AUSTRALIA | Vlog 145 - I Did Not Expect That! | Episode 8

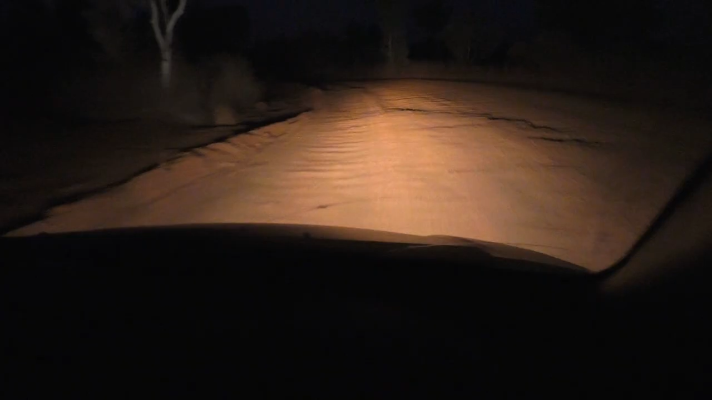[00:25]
So I started driving in the dark. Coral Bay was 670 kilometers away.